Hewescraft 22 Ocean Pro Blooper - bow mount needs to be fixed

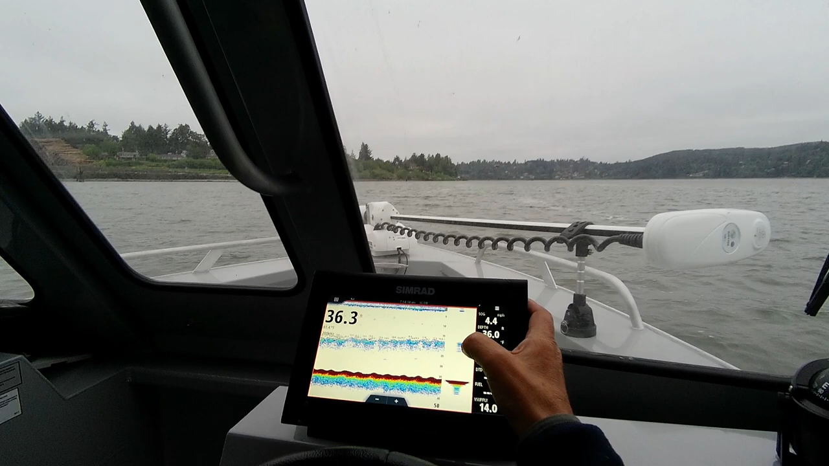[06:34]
But see right there, there's no colors I'd be really concerned about. Now, on these numbers, I don't know. I'm going to go to menu. Now here's your range.
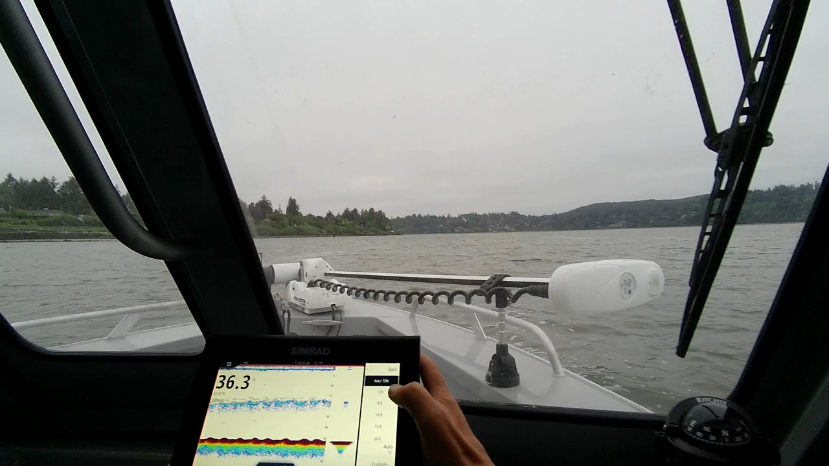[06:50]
So now say you hit that. You say you're in deeper water and you can't see the bottom. That's when you scroll up here and get this thing off auto.
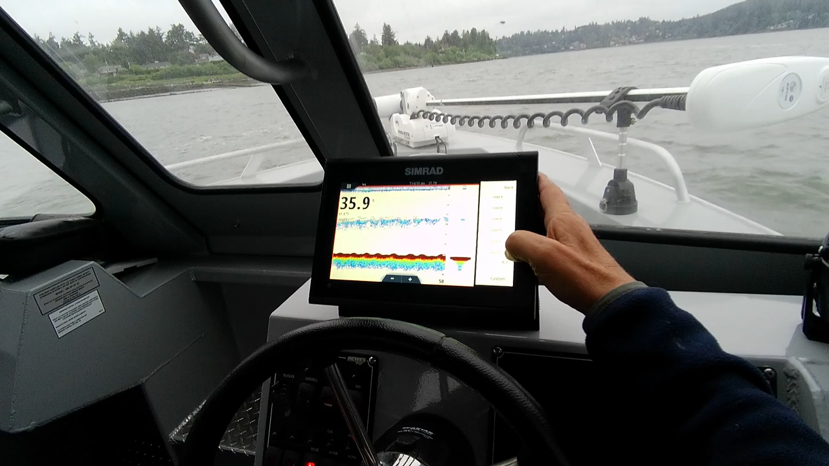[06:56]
You can go down to 3,000 feet, but I'm going to leave it on auto. Here's your frequencies.
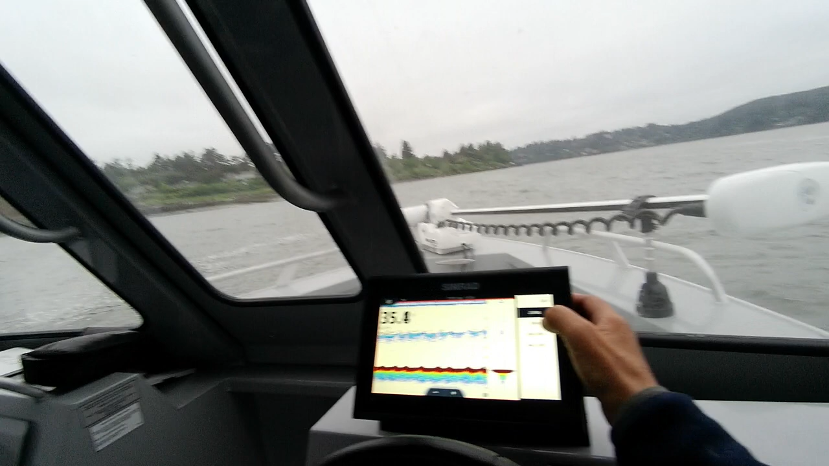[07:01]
Now you can run medium chirp, high chirp. Don't run 83 in shallower water. That's for deeper water. And there's your fish, like I say, right there. Boy, that thing puts out some heat, man. That's a cool heater. I've got to get the name of that. Color something.
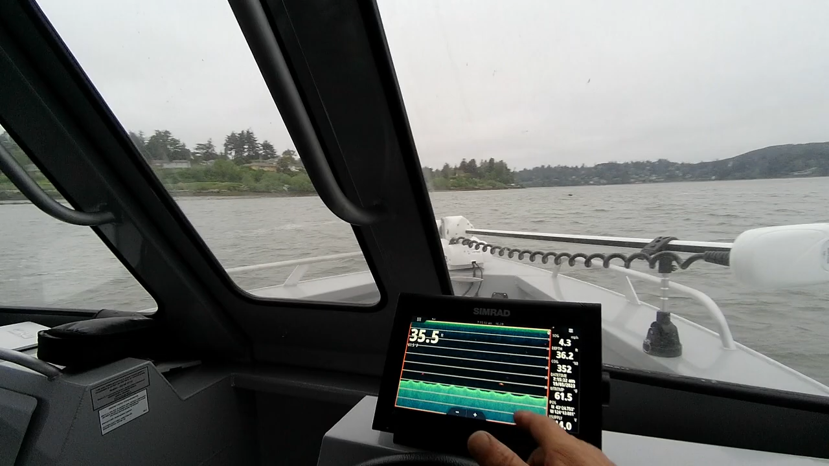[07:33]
There's an arch. So that's probably efficient. It's down to, I put in range lines.
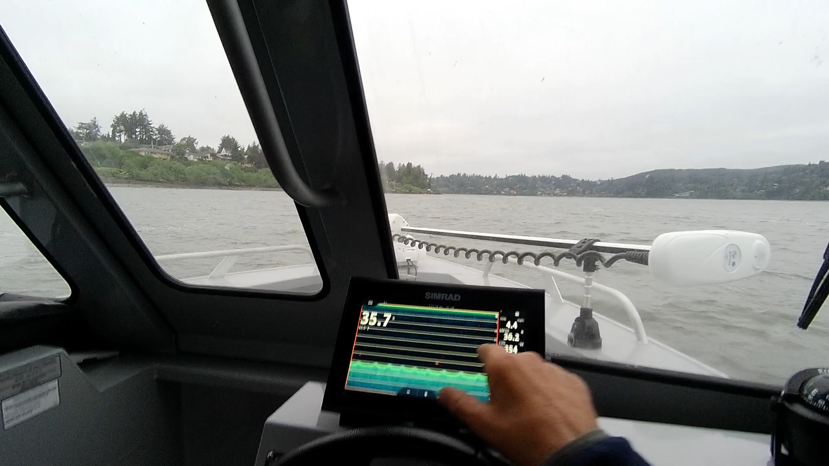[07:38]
So that's about 30 feet. And again, you're not going to have radar yet. I see you've got your radar.
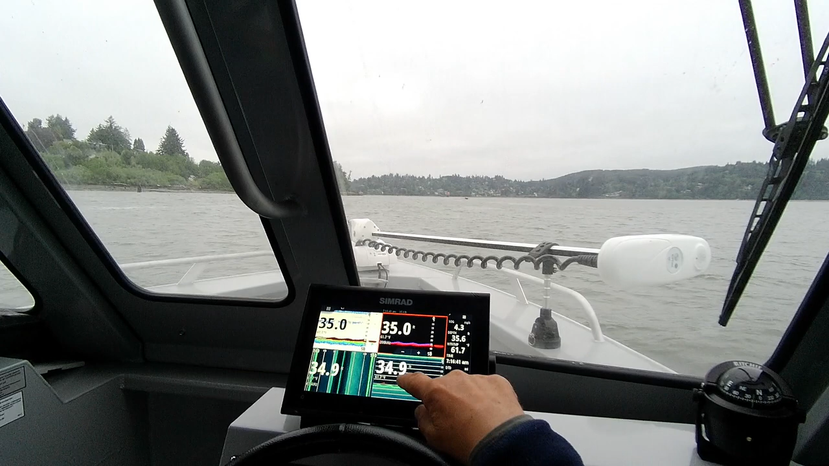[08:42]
So now, what you've got is you've got your fish symbols, and I'm going to show you how to get to that.
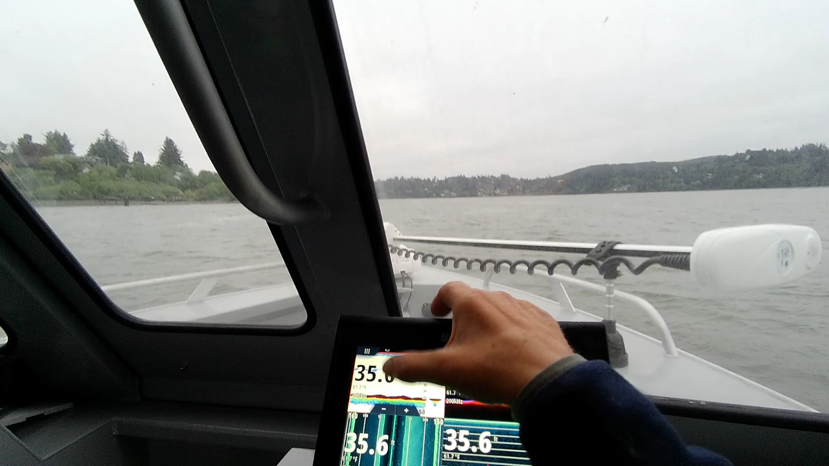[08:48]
Okay, if you hit this, and this is highlighted, which it is in orange, all the way around.
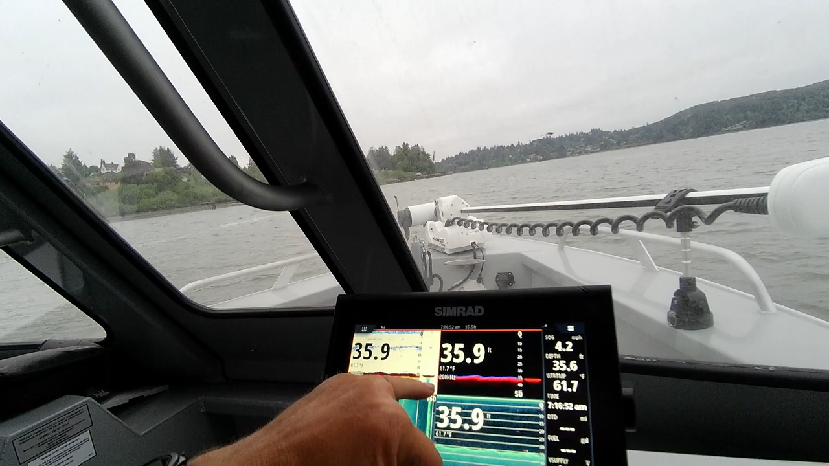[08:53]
On screen: water 61.7°F
Then you can hit the menu button. Here's your frequencies gain, advanced. Now, TVG, I normally put it two. You had it at three, and one was at one. Okay, more options. Here's your palette colors, where you can change those colors. Then you've got a depth line, and an A-scope is this.
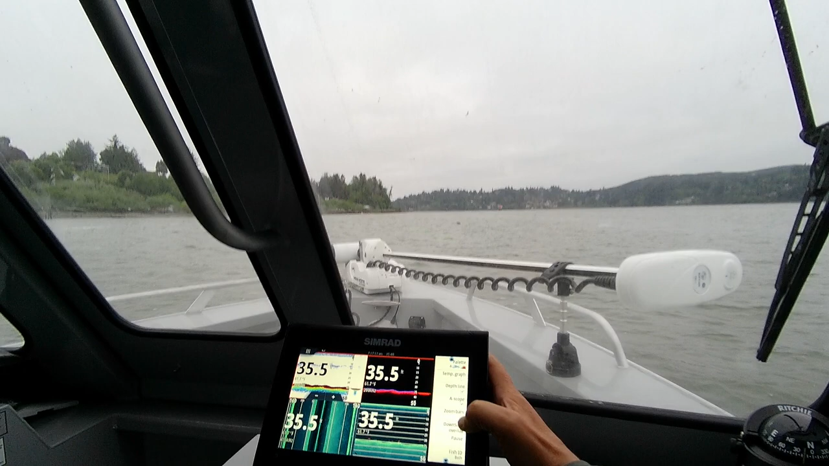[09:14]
And I hit that, downscan, overlay options, keep away from that. Pause is what stops the sonar.
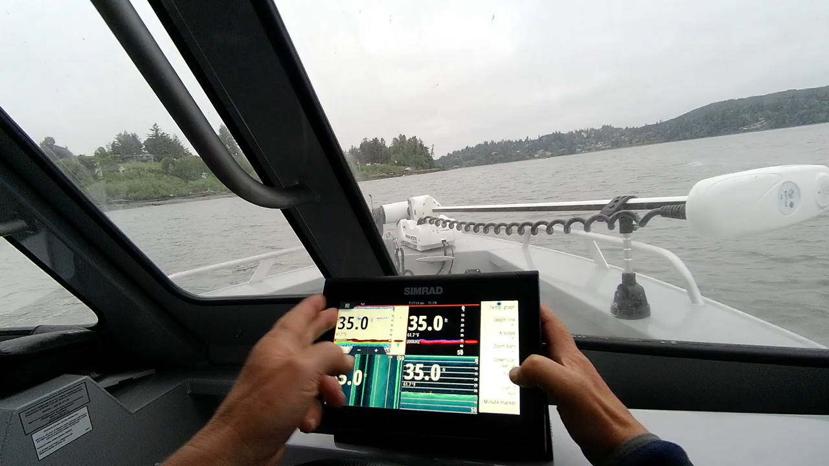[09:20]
So, if this thing isn't working, you go to here where it says pause, and if it's checked, that's why.
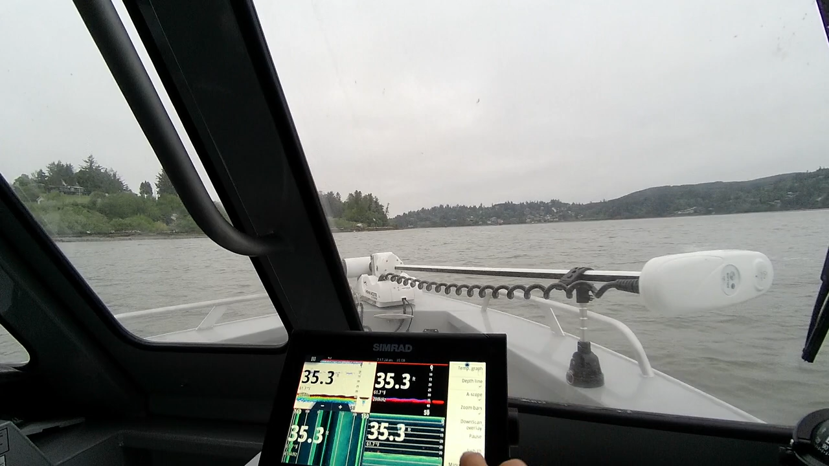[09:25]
Now, here's fish ID. You hit that. You can put symbols, that's the fish, depth, or you can do both, or you can turn it off.
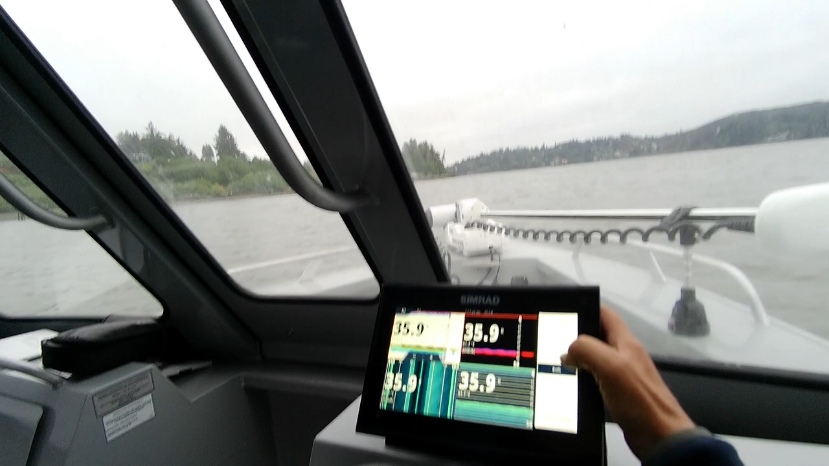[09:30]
So, on this one, it is on both.
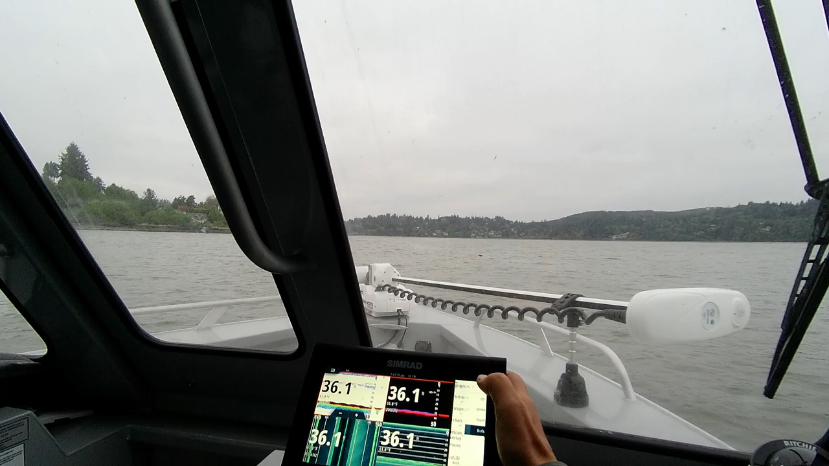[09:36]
And I'm going to go, and I turn it in the beeps.
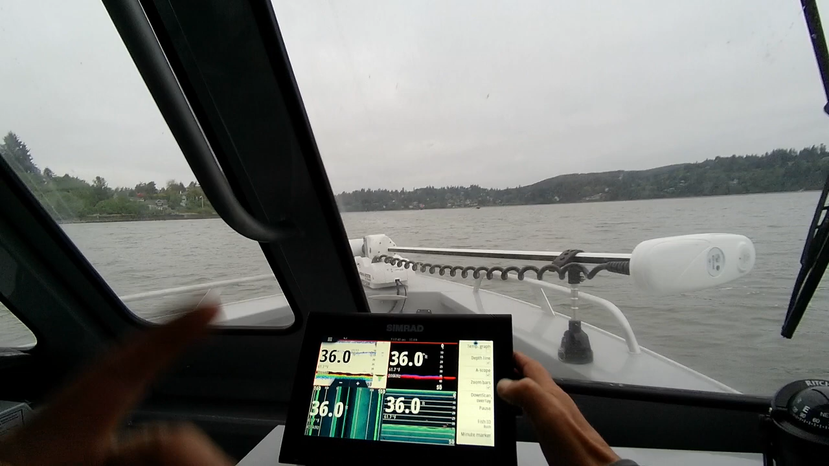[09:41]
If you want the beeps, you can just hit that there. That drives me nuts, so. And see how you got fish right there?
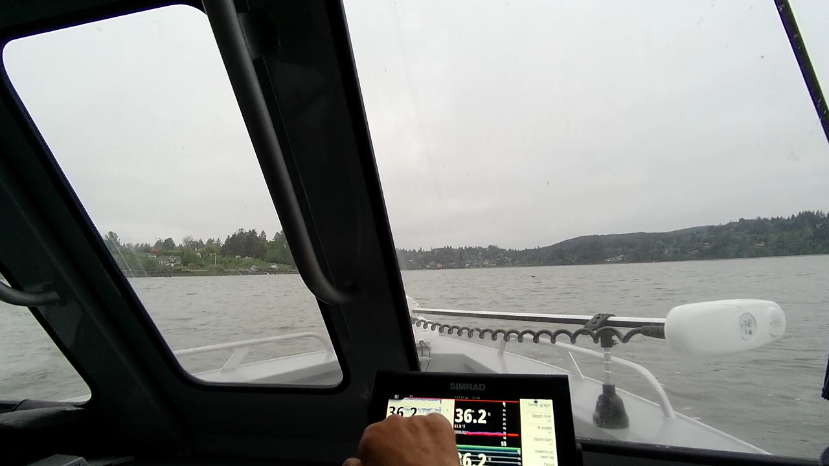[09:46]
Typically, see all this noise you got going on right here? You see the fish here?
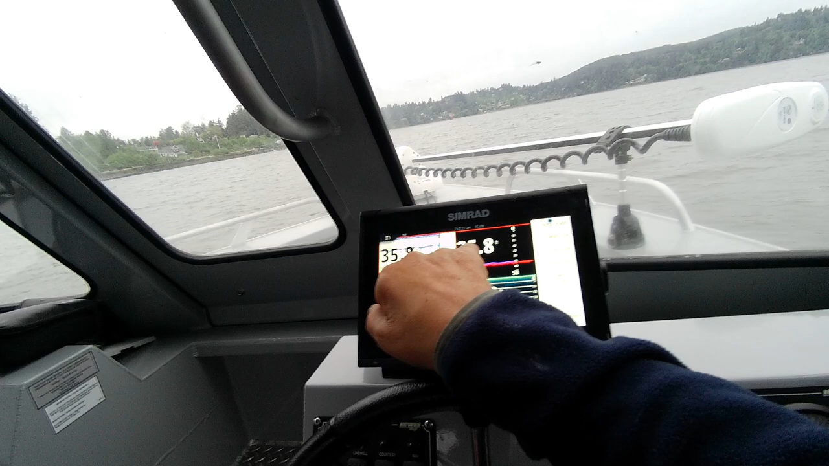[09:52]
If you see a fish on this screen, and you see it orange over here, and you see it over here,
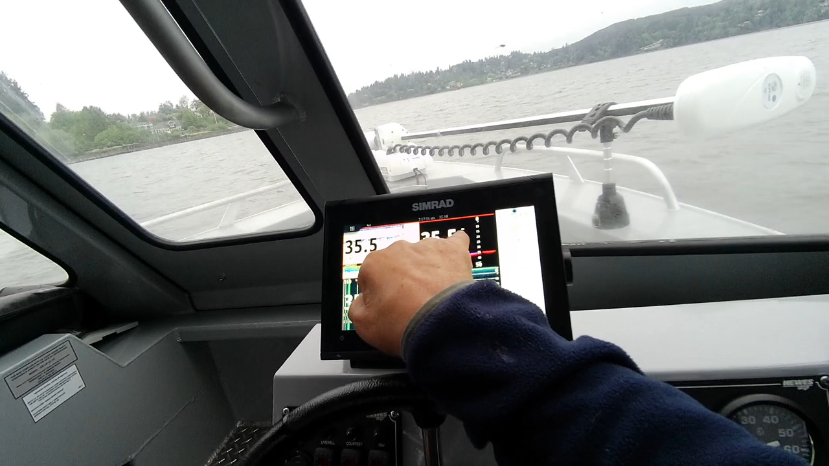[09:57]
see that fish right there at 10 feet, 10 feet, that's typically, it's living, and it's of some size. This cuts out all the clutter.